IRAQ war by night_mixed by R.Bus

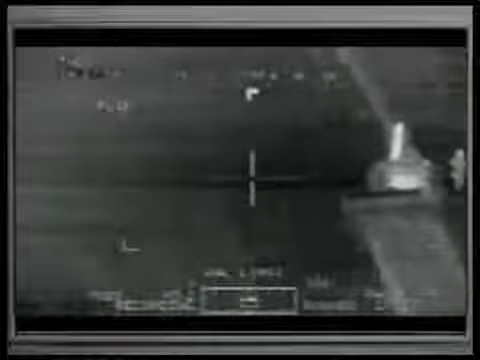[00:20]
laser range on him. Go out of range. Fuck. Better. Range auto. Alright, got auto range on it. Roger. Yeah, roger, engaging.
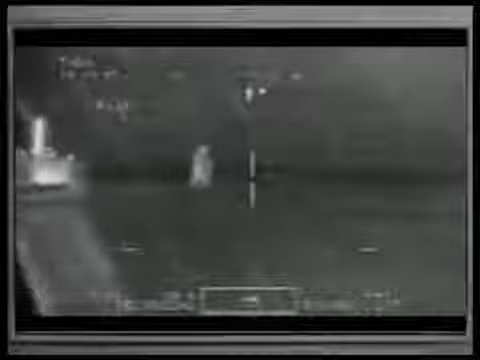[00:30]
Got him. Good. Second one.
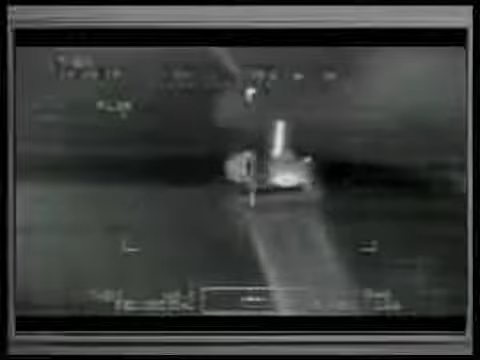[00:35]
Hit the roger. Other one. Hit the truck.
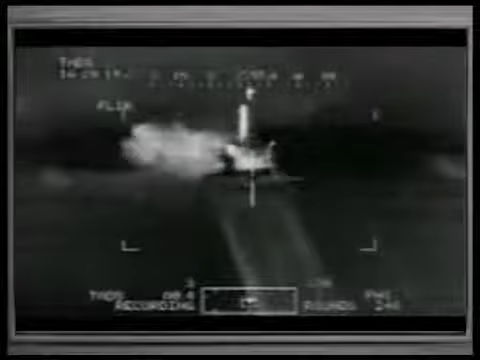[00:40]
Go to the right, see if anybody's moved by the truck. Take the trucks out.
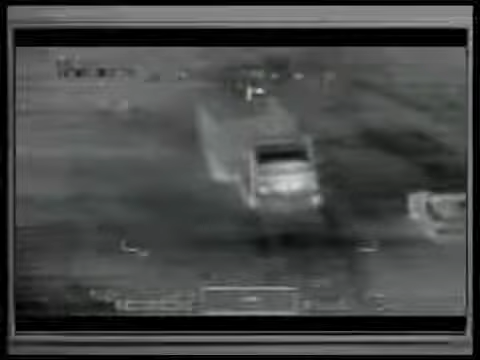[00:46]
Is there anybody in the truck? Wait for movement. Not seeing any. Go ahead and store that, auto range store.
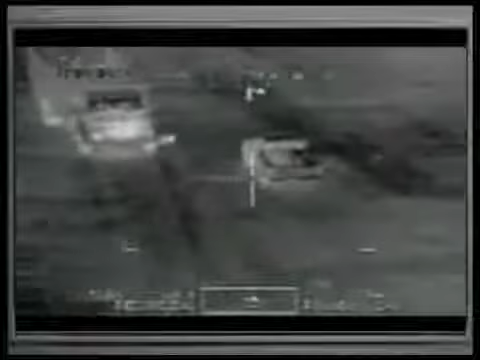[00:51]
There's oh, another there's guy underneath. Move right there. Good. Firing. Hit it.
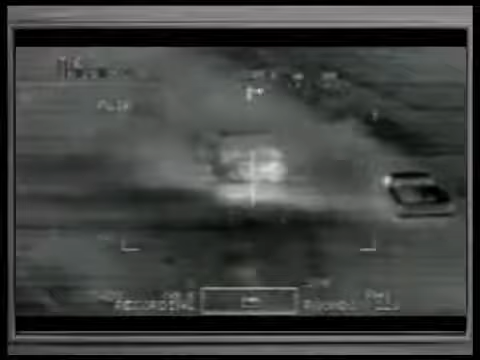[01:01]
Target 4. We're gonna take the other truck out. Roger. Wait for movement by the truck. Movement right there. Roger. He's wounded. Hit him. Fire hitting the truck.
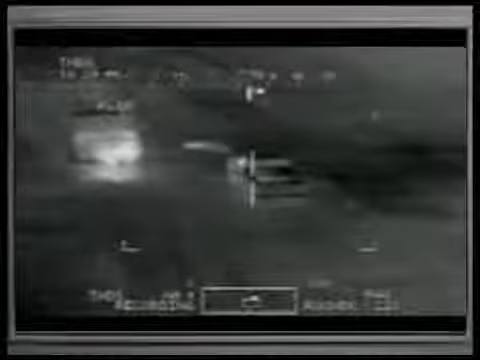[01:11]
Hit the truck in him. Go forward of it and hit him.
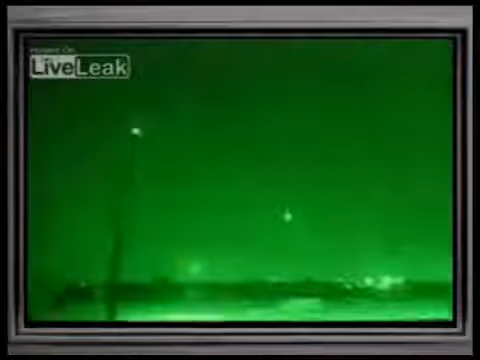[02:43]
Hit that motherfucker! Hit that motherfucker! Hit him! Hit him!
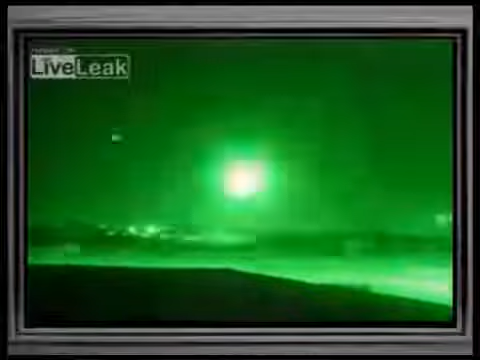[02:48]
Move! Move! Yeah!
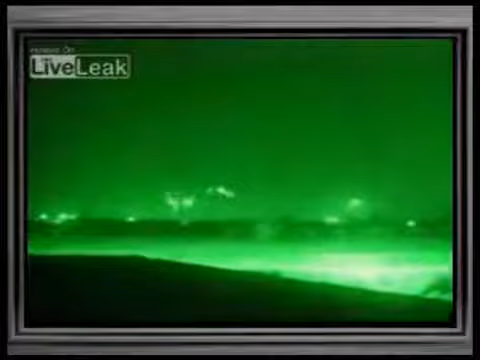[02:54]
Mighty militia getting their asses fucking handed to them! Come on, give me the footage. Come on. Come on, give me the footage.
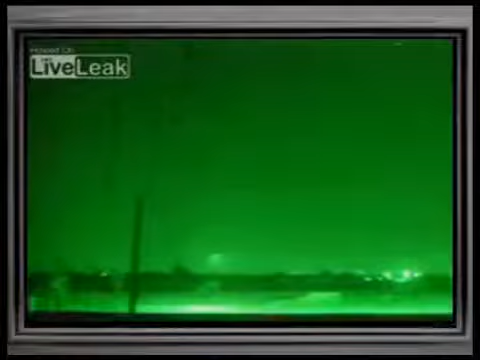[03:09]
Shot. Give me the footage. Time's running up. Come on. Hit the motherfucker. Yeah!
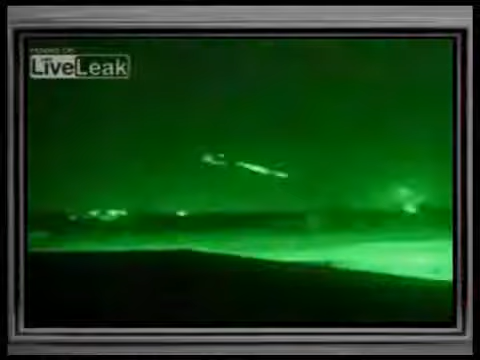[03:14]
Oh, they hit something on that one. Yeah! Woo! Ah!
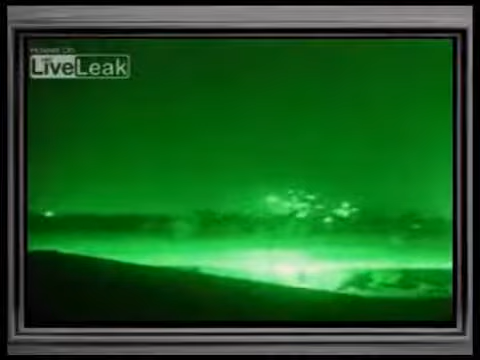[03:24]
Money! That was the money shot.
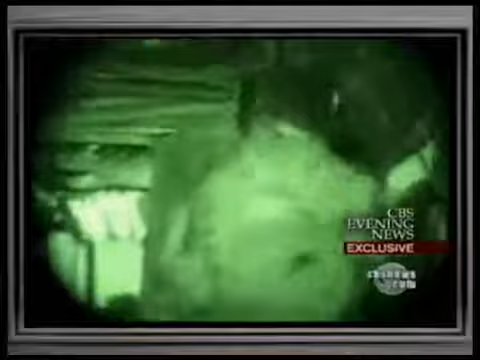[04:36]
Bringing them closer to their target.
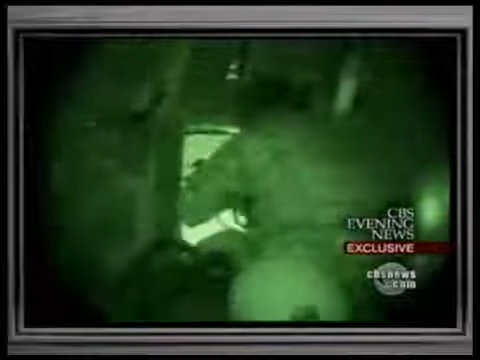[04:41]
The shooting starts before they even land. The soldiers touching down in hostile territory.
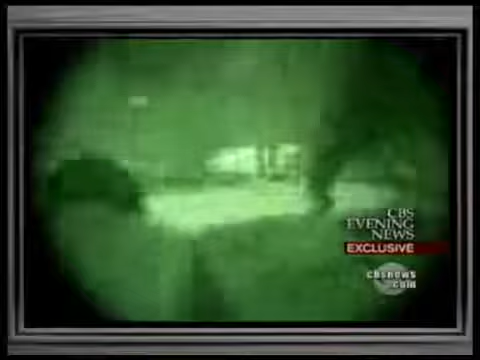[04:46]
Gunfire lights up the night sky.
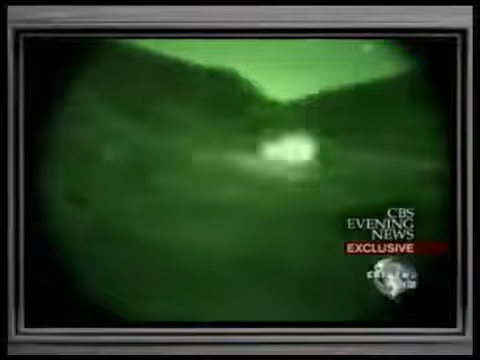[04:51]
Shift fire, shift fire, shift fire. But the operation is swift and decisive.
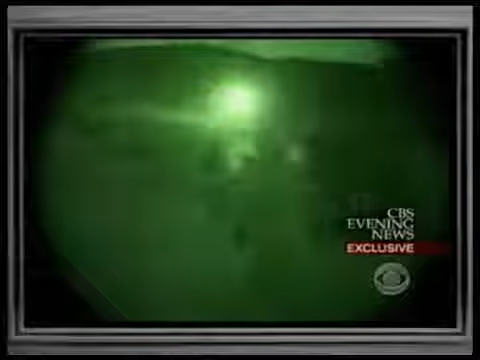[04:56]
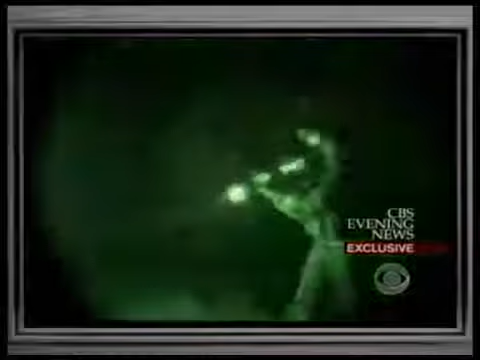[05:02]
The Special Forces soldiers secure the area and eliminate their targets.
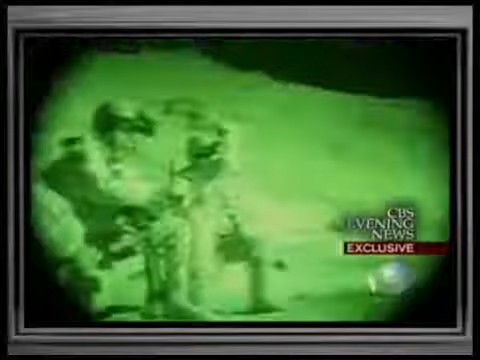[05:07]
skills are rare. Here we watched as they practiced parachuting from more than 10,000 feet in the dead of night.
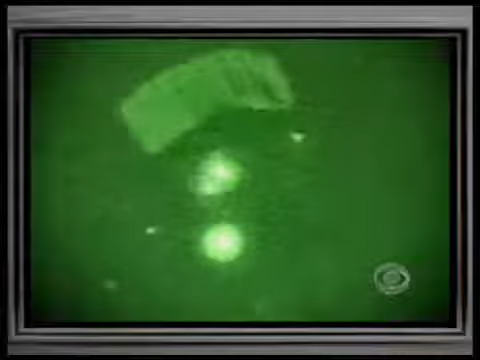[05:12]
A high-altitude jump designed to bring them unseen and unheard onto a target. Excellent jump.
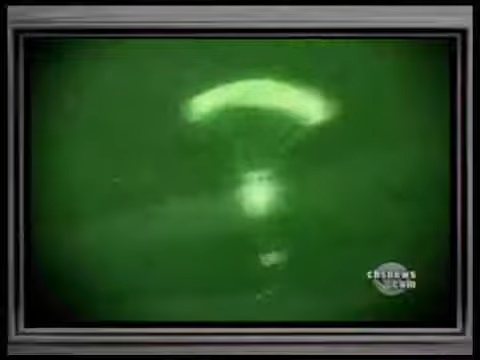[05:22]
They can be dropped miles away, then drift silently through the black sky, reaching their targets undetected.
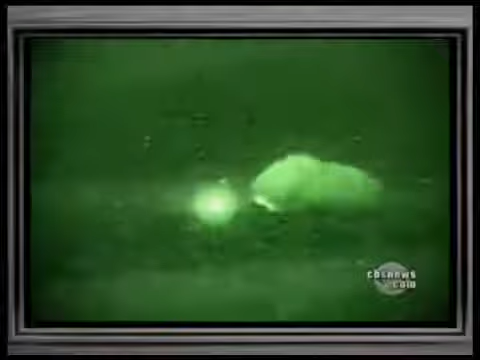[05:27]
That is an IR spotlight. Here they come.